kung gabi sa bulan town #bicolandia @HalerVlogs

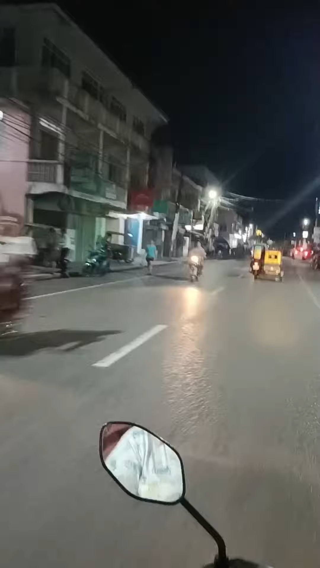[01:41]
At 7:30, marami pang tao. Buhay na buhay pa ang pansanya.
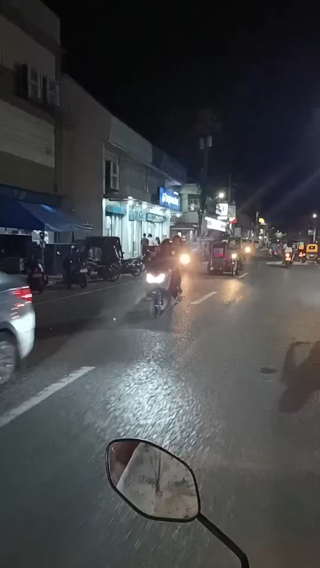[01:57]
Bukas, may bukas pang supermarket. 7:30 ng gabi.
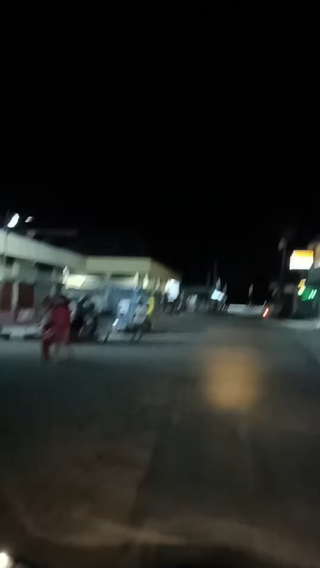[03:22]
Bukas ang mga gasolinahan. Maraming gasolinahan dito.
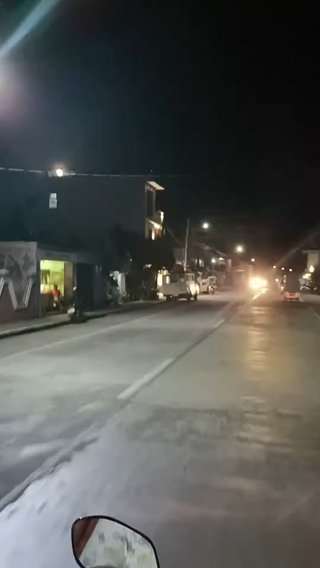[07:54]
Sa dulo ay meron pa rin kainan.